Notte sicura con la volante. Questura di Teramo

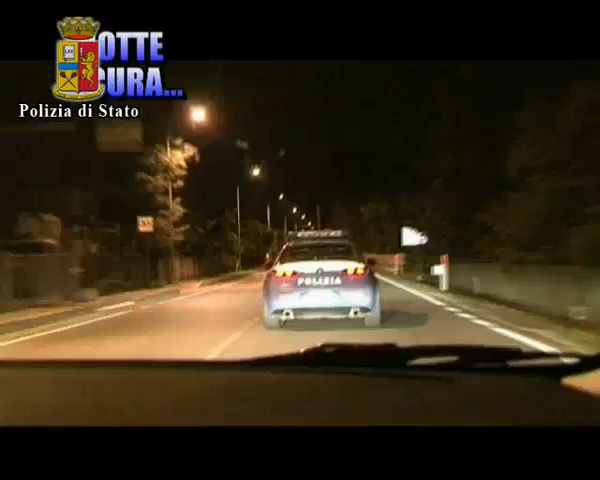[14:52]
In questo momento l'auto davanti ha spento le luci, perché? Allora, spento le luci perché trattandosi di furto o tentato furto, allora meno ci vedono e meglio è. Quindi la volante assumerà un altro atteggiamento, si avvicinarà con circospezione all'obiettivo, cercando di individuare questi malviventi che si sono avvicinate all'attività commerciale. Quindi le eventuali luci li metterebbero in fuga.